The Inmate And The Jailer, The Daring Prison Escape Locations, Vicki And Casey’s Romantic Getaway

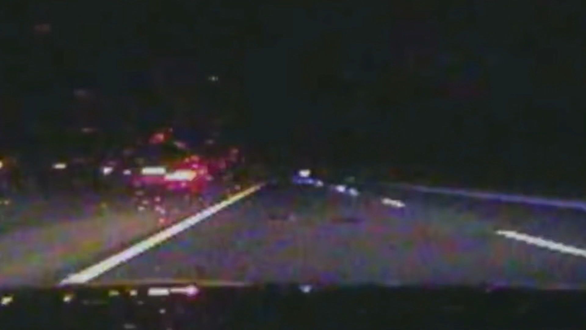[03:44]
on to the interstate and then he goes off the road over to this field on the right and crashes into this field the law